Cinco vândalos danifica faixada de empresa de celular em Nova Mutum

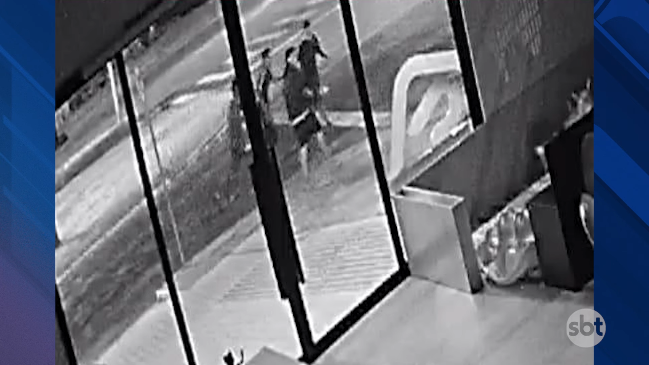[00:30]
Ocorre que as câmeras de monitoramento desta empresa registraram o exato momento em que algumas pessoas, como eu já mencionei, possivelmente menores, passaram por aqui e por pura maldade acabaram danificando a logomarca desta empresa de celular.